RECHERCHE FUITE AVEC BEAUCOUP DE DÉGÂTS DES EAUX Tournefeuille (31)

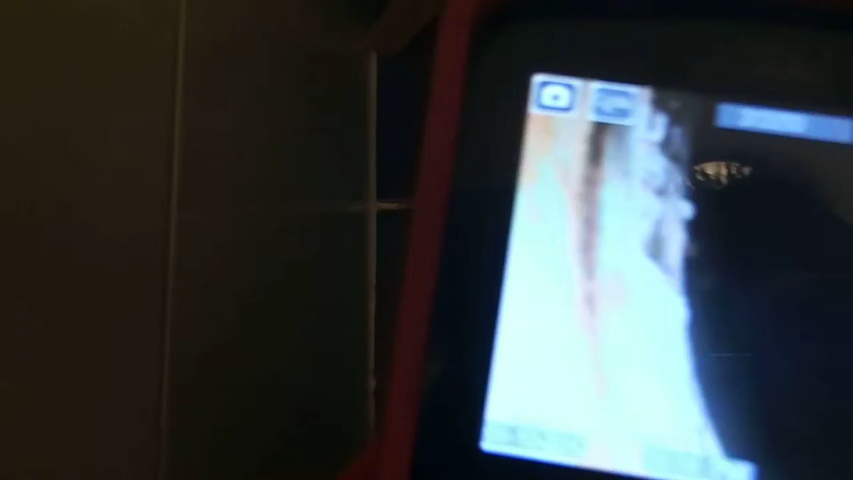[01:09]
une fissure sur un record juste ici à la sortie.